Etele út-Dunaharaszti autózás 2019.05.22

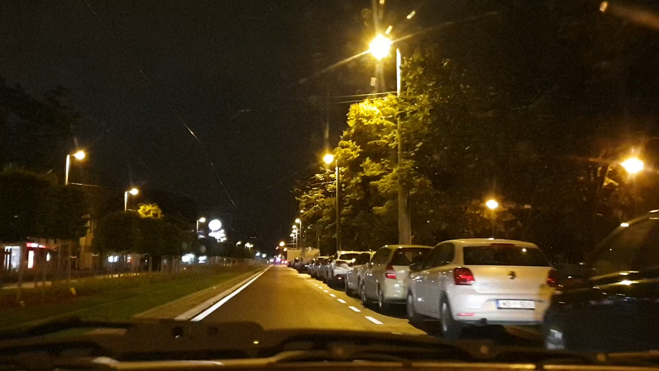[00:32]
Helyenként ki is vannak feszítve. Nem tudom mennyire adja vissza a videó. Eléggé rossz a fényhatás. De sajnálom, én pont most járok erre. Sötétben. Egészen pontosan 3-4-10 van. És azért videóznám le nektek ezt a helyzetet, hiszen olvastam a Facebookon, hogy
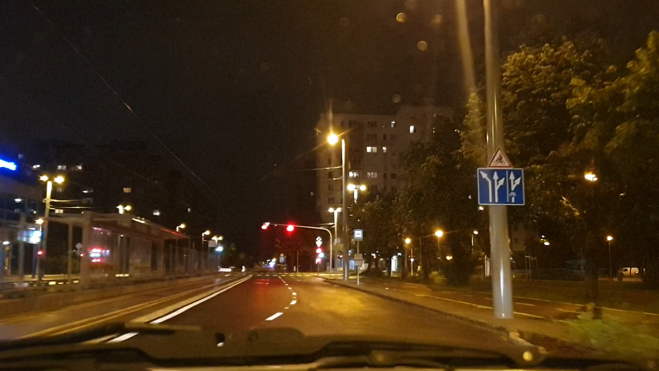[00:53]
holnaptól már végre nekünk autósoknak át lesz adva ez az új szakasz. De ott éppen egy dögöt vontatnak. A DAF vontat egy Volvo 7700-as.
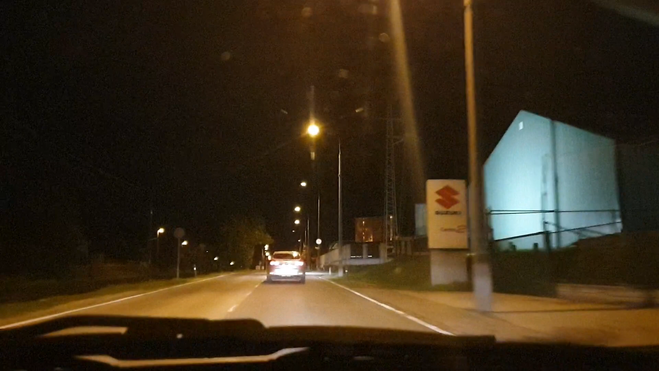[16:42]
Soroksár felsőt, most amúgy Millennium telep jön. Így is lehet például bemutatni viszonylatokat, autóból, mert h6-os évvonalát követtem, egész a harasztig be tudom mutatni, be tudom mutatni a harasztig buszmegállókat is. Ha érdekeltiteket, van ilyenre igény, akkor be tudom kapcsolni így mellett közben a kamerát, nem csak este, hanem fényes nappal is, és akkor többet látok belőle.
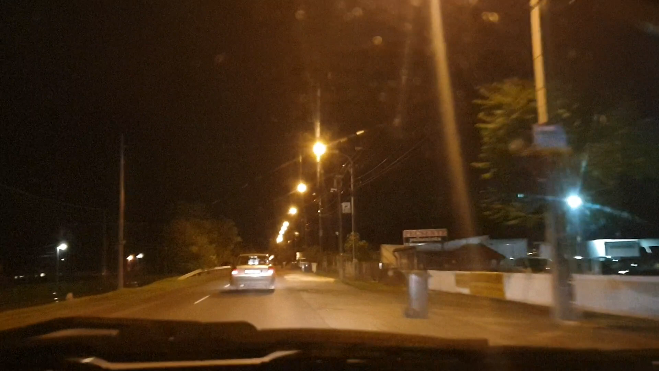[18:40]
Most éppen egy macza volt amúgy rajta, de szokott 412-es is, szokott rajta gázos, fanhull is lenni, valahogy 260-as van, és jön egy hév is, látjátok? Jó kis MX. Nem tudom hányas, hájas szám, sorry, útra kell figyelnem, csak azt láttam, hogy vandog az az órán, meg nem középen vannak a csápjai. Én annyira nem vágom azokat a hév típusokat, mert nem vagyok annyira hévmániás, de én megértem azokat is, akik hévmániások,
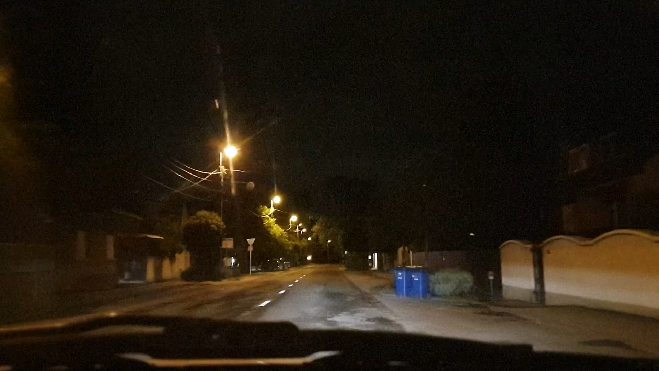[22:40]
ahogy így számolgattam, azt hiszem három darab, itt az első busz megálló, a helyi vállomástól, három darab ilyen midi busz van, mert kettő vagy három, ez a mély kisebb busz, rendes szóló buszok azok nincsenek, mindegyik ilyen rövid, mert elég kevés az utas, mert nem túl jó a helyi járat, azért is járok inkább autóval, mióta megcsináltam a jogosítványt,
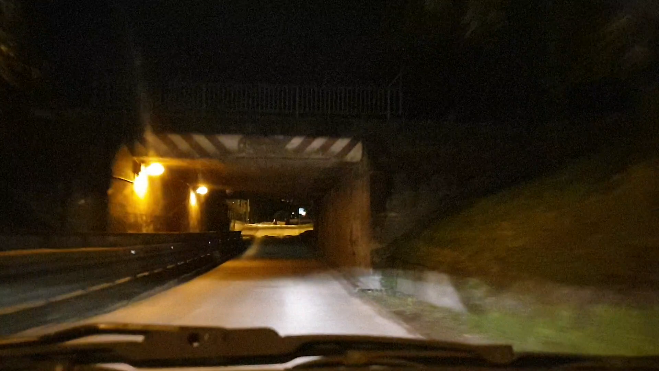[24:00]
át kell engedni a buszt, sok esetben ez nem történik meg, hanem a busz volt, busz áll félre, elengedi az autókat és úgy tud áthaladni, itt ilyen ABC-t vannak, ilyen padlólapos bolt, itt régen volt jobbkézre egy benzinkút, de abból már egy ilyen P plus R-es parkolót csináltak, itt egy vasútval jobbra, hocsma, itt egy szolárium is, trilak, festékbolt,
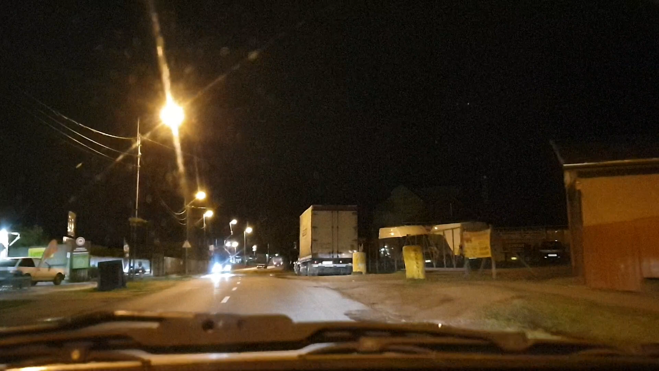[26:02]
itt van egy nagyon jó kis kajáda amúgy, Tami kalatozó, ide gyertek el, ha jó gírosztállat akartok venni, ide érdemes eljönni, itt van ez a telephely, ez annak idején a vízműveké volt, fővárosi vízműveké, vagy csatornázás műveké, nem akarok nagyon nagy fasságot mondani, de ma már ilyen maszeg kézben van, és akkor mindenféle cég van itt kint, itt egy lidi jobb kézre, itt van a vicink tüzé, balra, fordítva, értitek, balra van a lidi,
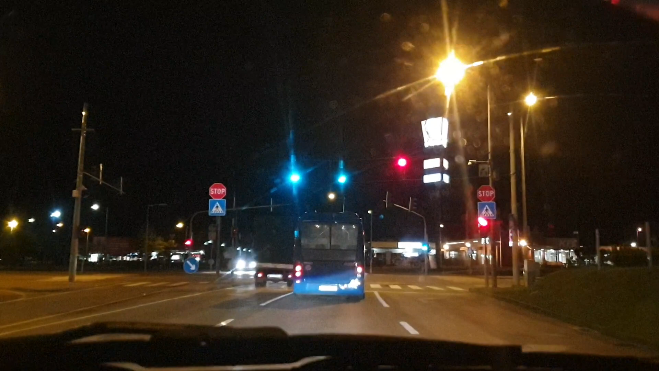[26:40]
szemben pedig jobb oldalt van egy KFC Tescoval, és bal oldalt pedig a Coca-Cola gyár, amit gondolom rengetegen szerettek, hát azt úgy csinálják, ha aztán itt a KFC is, meg van, tudjátok a Tescoval rengeteg sok ilyen kis shop, ide lehet jönni shoppingolni, kikölteni a pénzt. Na, hát jelentem, hogy a Tesco az már bezár, már 10-ig van nyitva, de az autóbusz ettől függetlenül ki jön ide, az utolsó is ki jön Tescoval, a Tesco végsállomás.